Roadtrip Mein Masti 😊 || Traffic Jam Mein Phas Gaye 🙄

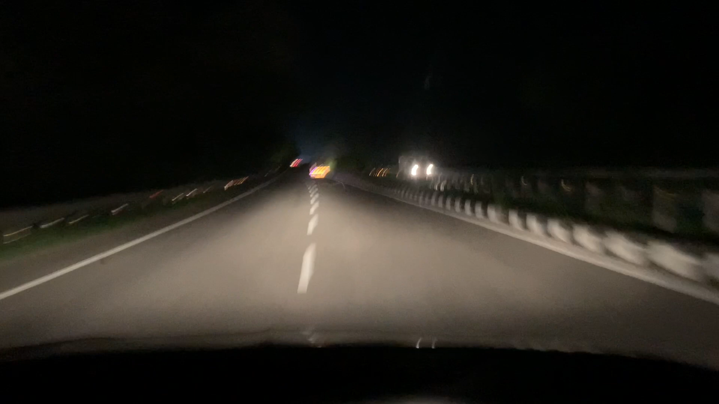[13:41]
दोस्तों यह पूरा मुर्गी वारा ट्रक आगे में जा रहा है समय बहुत सारी मुर्गिया भरी वी है
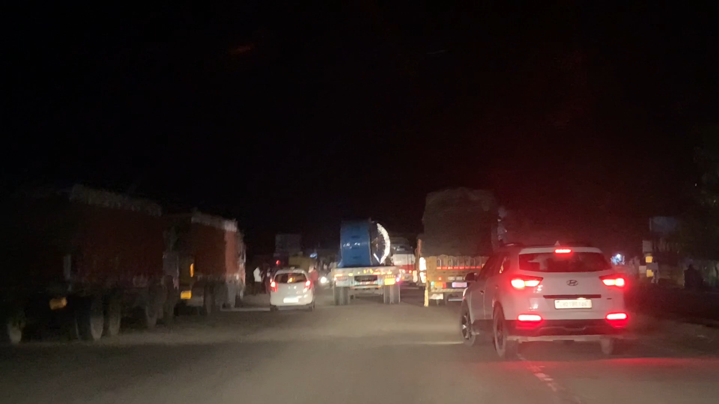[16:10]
आगे बड़े लेड़ थे तो उपर से हाइवे पे जम्मू जाते हुए मिला ट्राफिक जाम अभी क्यूं है आई डूंट लोगा
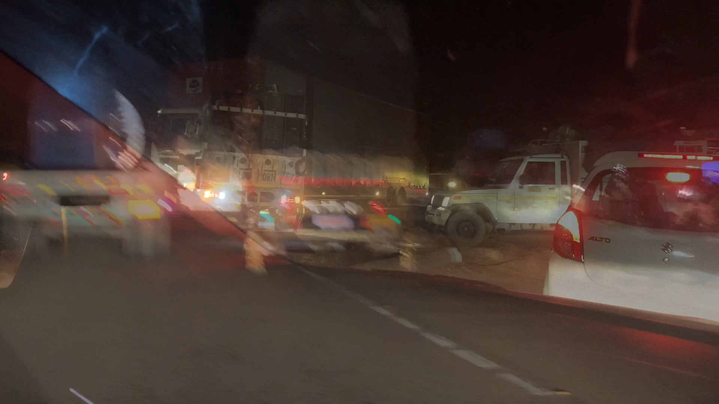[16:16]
कुछ बता ने सौरी शीशा गंदा है
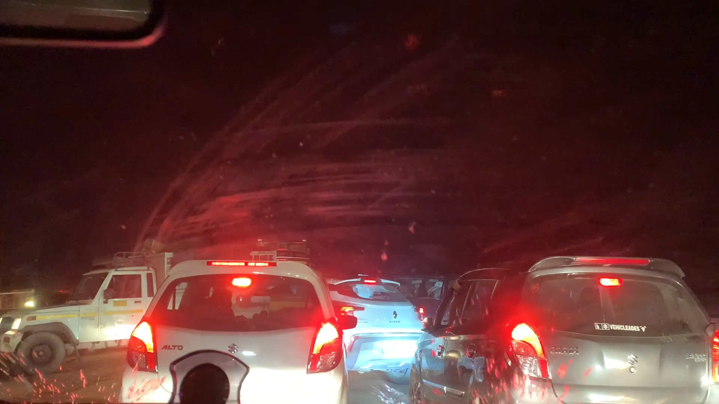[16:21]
शीशा साफ कर देते हैं आपके लिए गाड़ी अदर आ रही हासी बिदर जारी अब जाने कैसे निकलना बगवान जाने और कितने
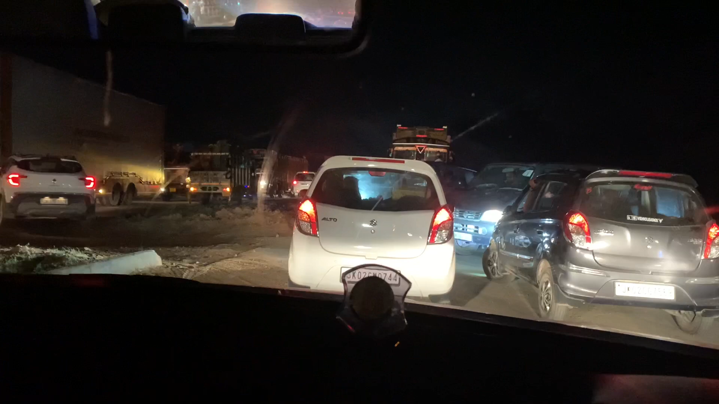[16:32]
वज़े घर पहुंचते हैं लगजता है घर पहुंचना थोड़ा चैलन्ज होड़ाएगा बहुत लंबा जाम लगा है क्या
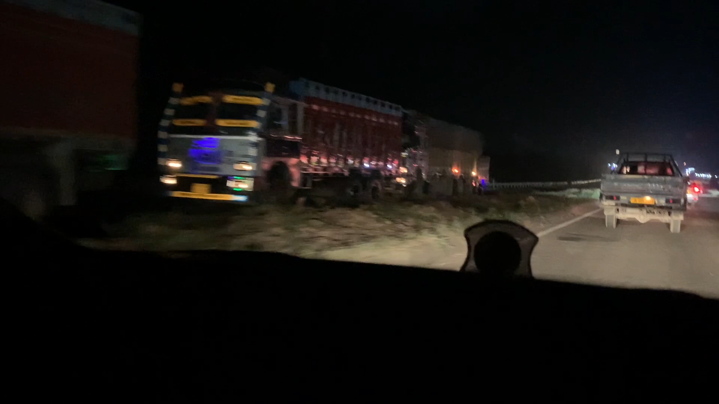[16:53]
हैं बिल्कुल ट्रैफिक जाम लगा हुआ है गाड़िया हिल निया दिखाता हूं आपके तो खुला है थोड़ा सा जाम देड़ घंटाम खड़े रहे हैं रोड़ में उसके बाद जाम खुला है देखते हैं क्या होता है यार अब पहुंच ज
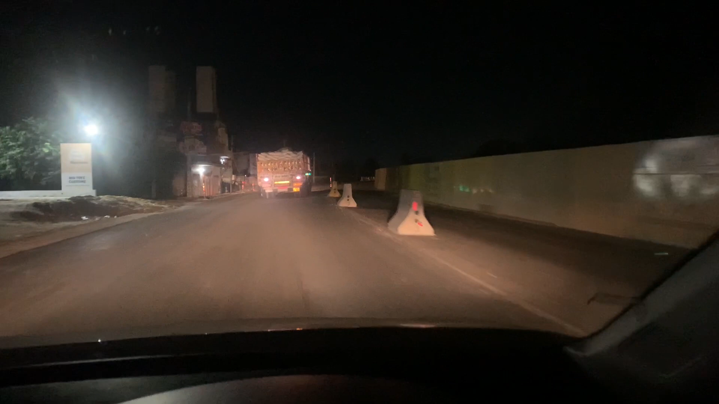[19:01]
मैंने पिछे दिखा अभी वी रात को भी काम चल रहा था तो रोड में इतनी डैवर्ज